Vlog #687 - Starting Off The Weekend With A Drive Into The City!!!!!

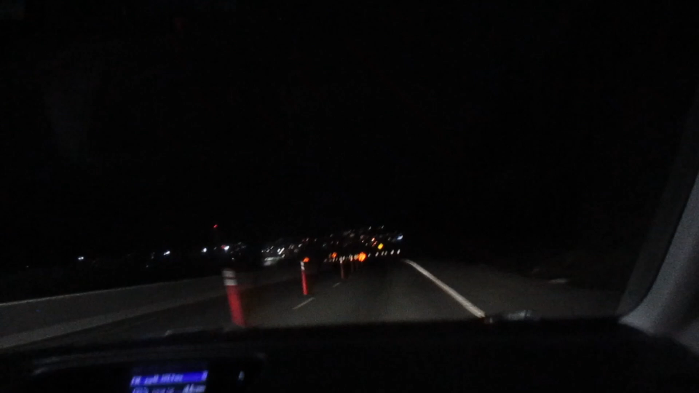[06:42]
And it reached the end of the lane zone. Oh yeah. So we're heading in the left side of the highway.